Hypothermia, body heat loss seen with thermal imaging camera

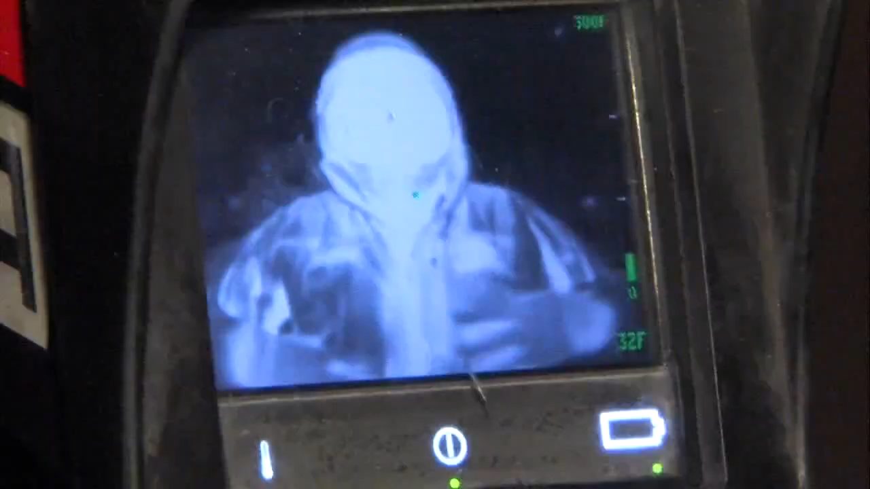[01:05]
On screen: scale bottom 32°F
The coats, no pants, and gloves, though, remain dark, which means they're keeping the heat in.
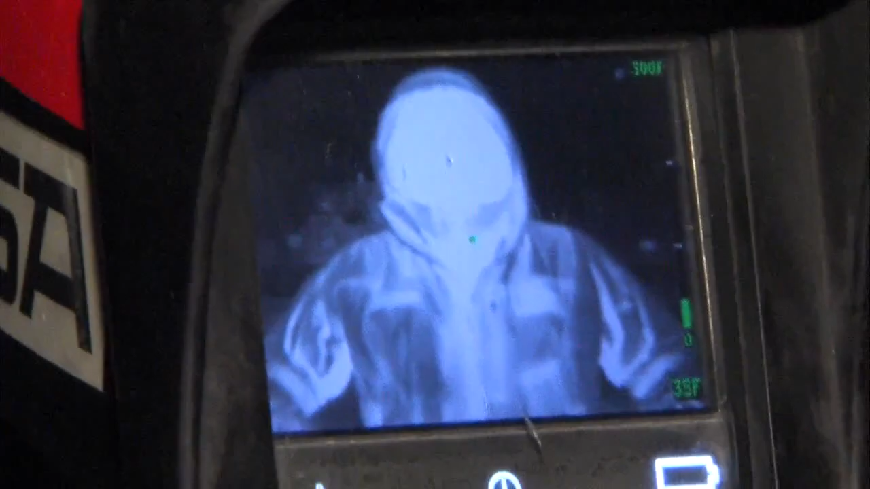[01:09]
Remove them, though, and wear what I might put on to run out to get the mail, and you see where the heat is leaving, which is essentially everywhere.